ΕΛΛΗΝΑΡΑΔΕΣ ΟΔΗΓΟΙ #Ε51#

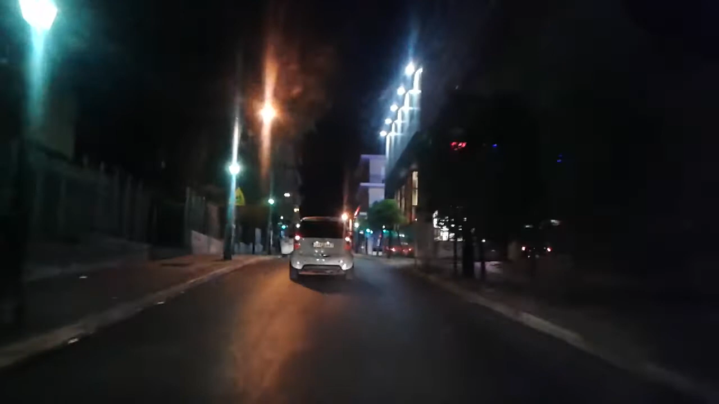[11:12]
Δεν μπορούσα παιδιά να μην γύρωσα την κάμερα Να δείτε αυτόν Τον τύπο